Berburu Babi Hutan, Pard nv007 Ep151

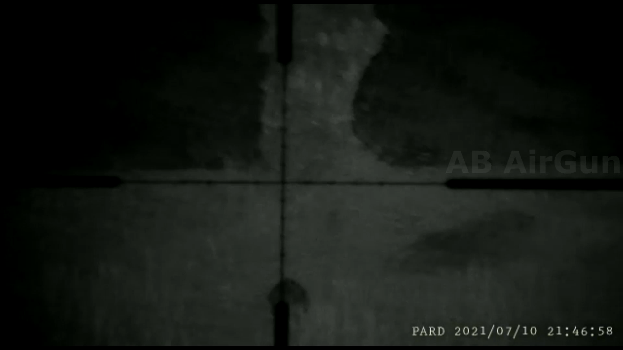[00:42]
Ntar lari deh. Center ke kiri. Oh, lari.
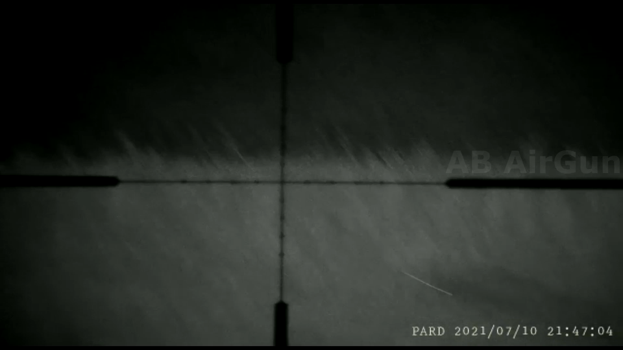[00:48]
Oh, gendong. Jatuh. Aduh, lari ke situ. Dia jatuh ke sana.